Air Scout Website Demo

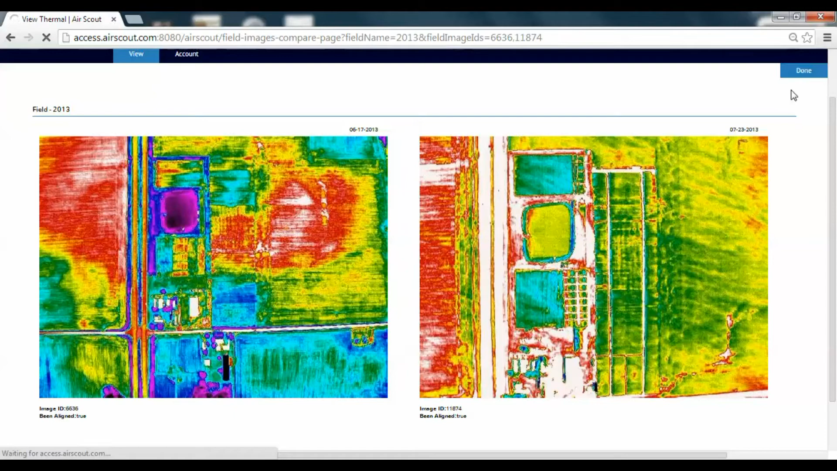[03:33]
color photo to see if those same things exist if you can identify what they are easy way to compare them back and forth we're done hit the done up here in the top right corner take us back to this screen here all right also from this screen if I
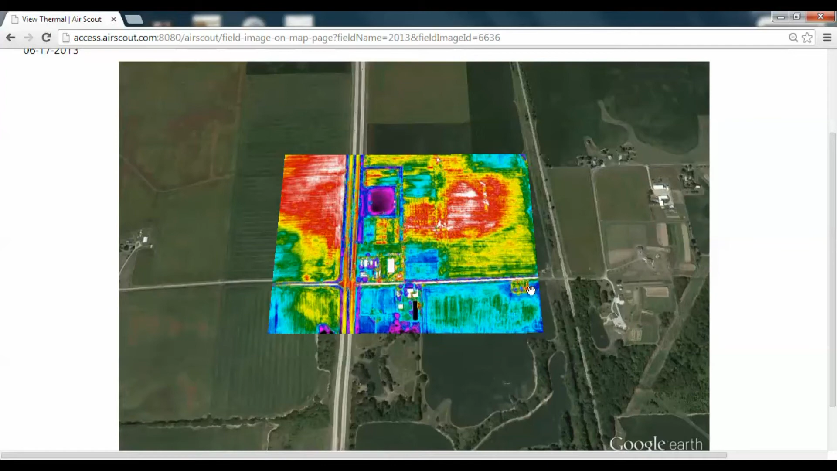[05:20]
the case we could actually re-reference this image what we do is scroll back up here and go to align
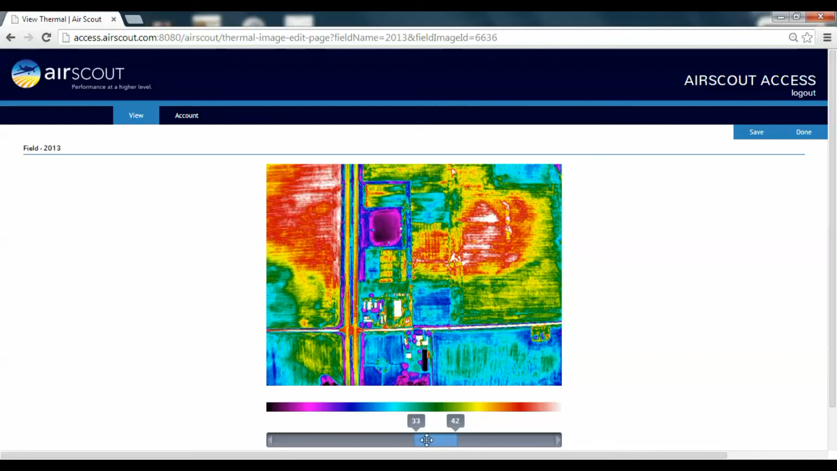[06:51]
us and now we can actually edit our legend so this is shown from 33 to 42 degrees Celsius if we grab this slider we can actually slide it to see whatever temperatures we want so we just want to watch 42 to 55 we can go back and forth to highlight different
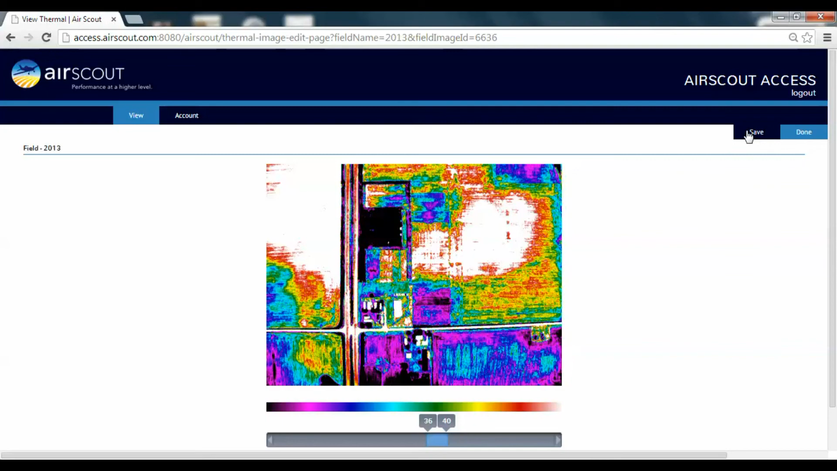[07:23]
less area within a single scale we can get it referenced however we want then we go up here to save and it will replace the image we had with the new image and